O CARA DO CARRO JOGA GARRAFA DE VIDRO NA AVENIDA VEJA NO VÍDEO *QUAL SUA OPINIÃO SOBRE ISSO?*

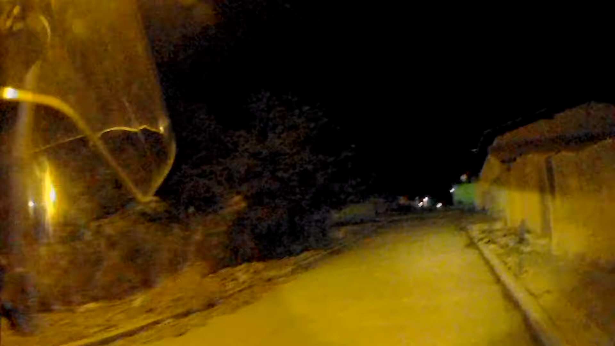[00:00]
e saiba rapaziada do canal sejam bem-vindos a mais um vídeo aqui mais um motovlog aqui à noite pra vocês sabadão à noite o movimento aqui tá intenso em são pedro city que tem movimento viu
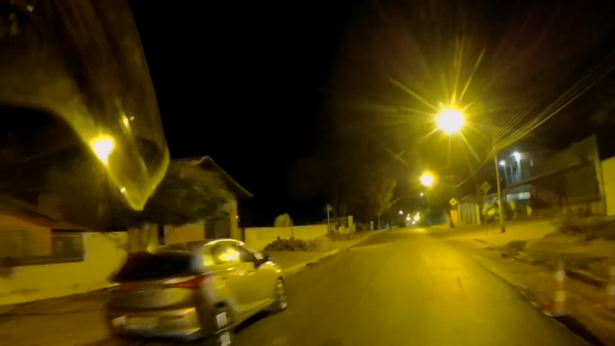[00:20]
e é porque vai dar que umas 10 horas ao pessoal aqui do asfalto e só duas faltam mexendo ali ó top demais de cara com o pessoal do pincho
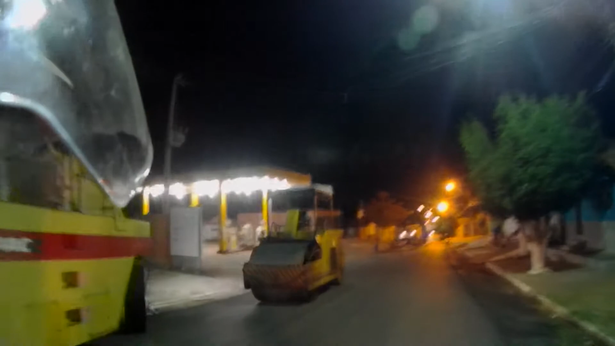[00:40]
colocando o pincho aí a máquina não tá até ligado aqui a máquina é
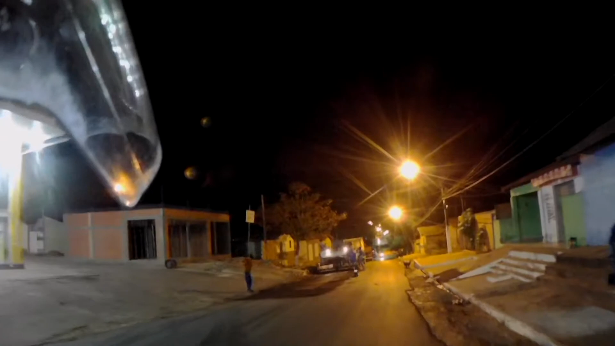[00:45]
doido e deve dar um trabalho danado aqui ó
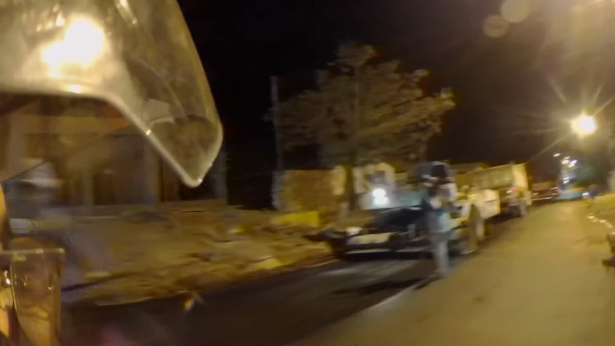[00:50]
eles vão colocando por sequência bota uma pista de um lado bota do lado de uma pista e depois bota do outro
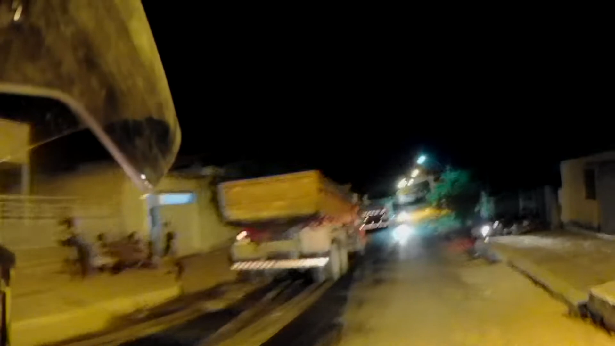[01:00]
aí vai variando aí ó
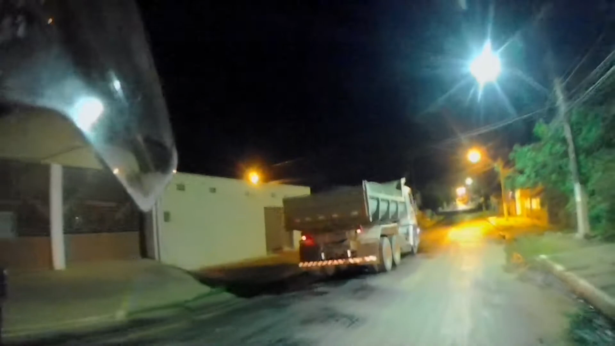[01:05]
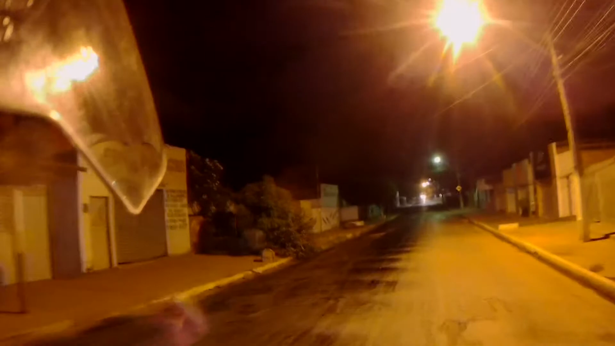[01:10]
botaram aqui desse lado aqui ó botando desse lado ó a camada de óleo preto queimado aí ó eles vão colocando de um lado e depois coloca de outro
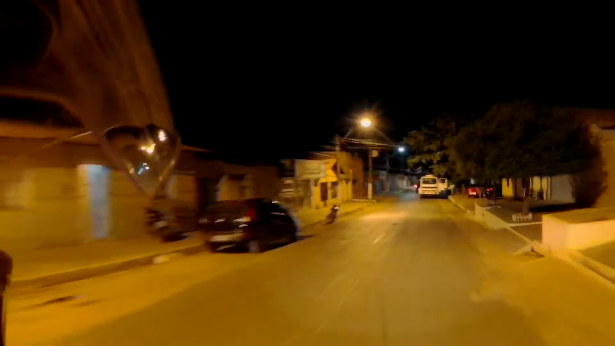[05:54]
Tá meio que embaçado ali na praça Devagarzinho aqui tem um óleo na estrada O óleo queimado aqui do pessoal que tá botando o pincho aí na estrada ó O asfalto Varia muito de onde você mora O nome que você fala e tal
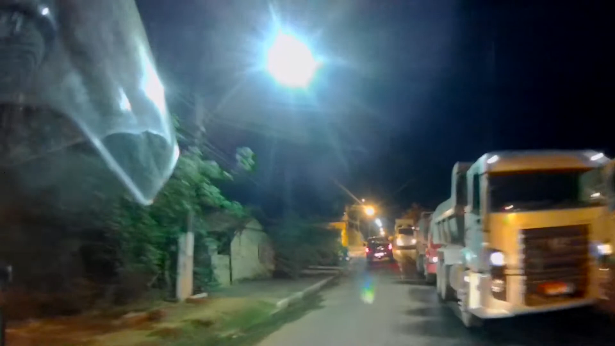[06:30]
É uma, duas, duas carretas aí Truada moço, carregada de material
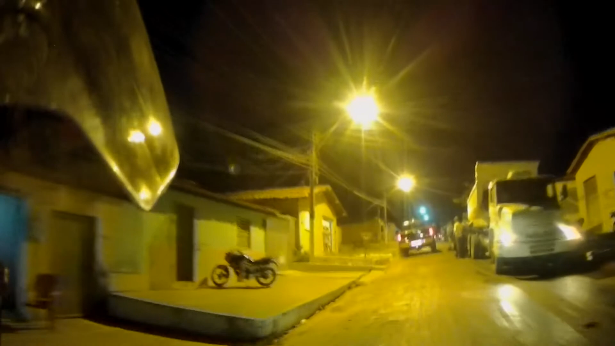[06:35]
E o maquinário ali do lado, o maquinário
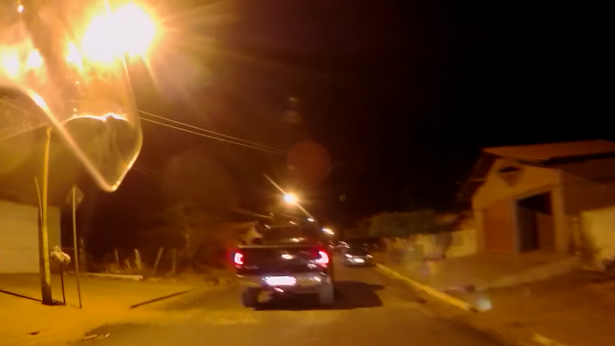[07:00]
Vai jogar uma garrafa aí de cerveja Fora do carro aí ó Rapaz, consciência é grande hein